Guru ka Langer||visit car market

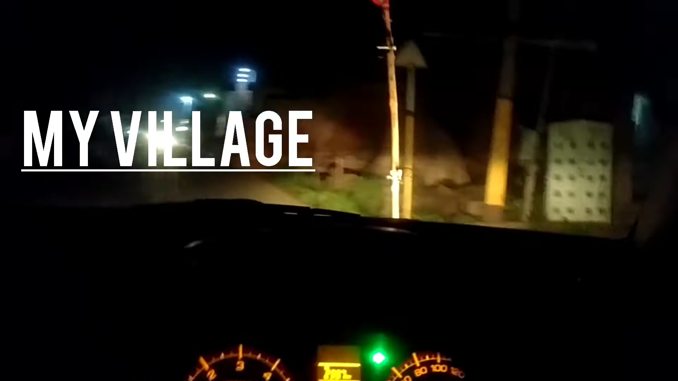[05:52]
ठीक है, यह देखो, पहना स्वागत कर यह उए थब्रेकर, स्वागत है, एमें,
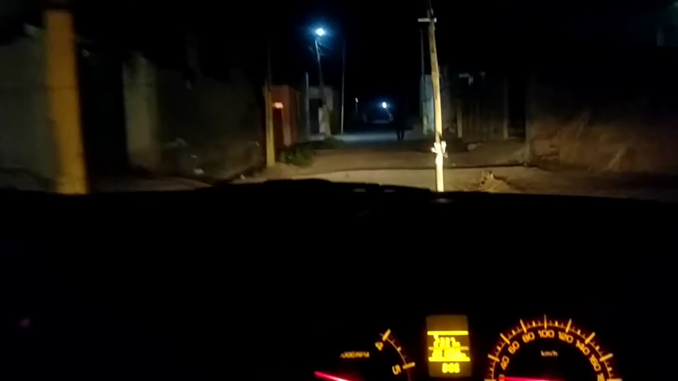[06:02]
स्पीड प्रेकर,चार ब्रेट पंच मन स्पीड प देख रहे हैं शाड़े पिंड माँ वाकी उनु अग्याज देख्खो